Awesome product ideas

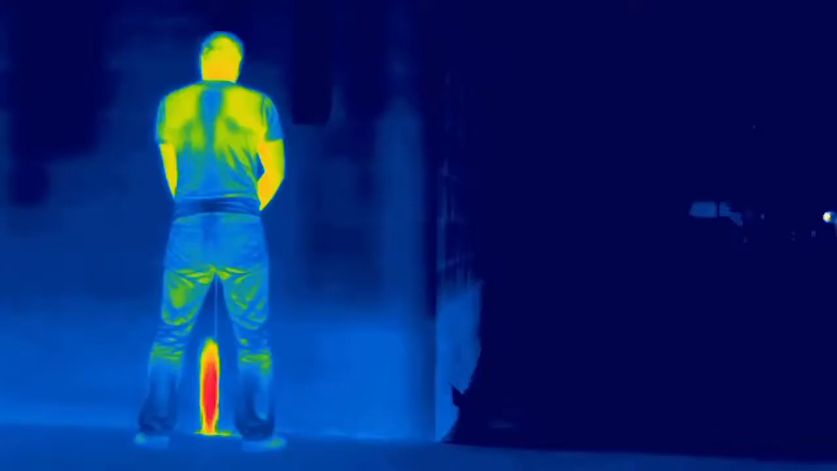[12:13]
nighttime hunting helper a pocket-sized thermal vision monocular that gauges the
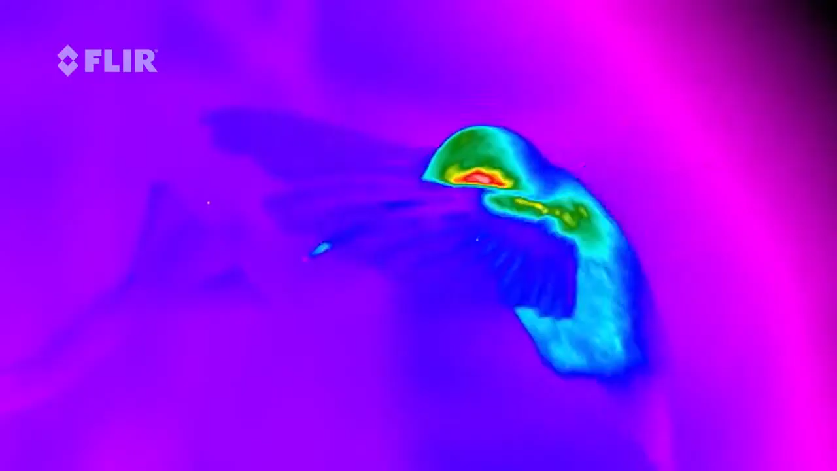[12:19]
temperature of anything in its sights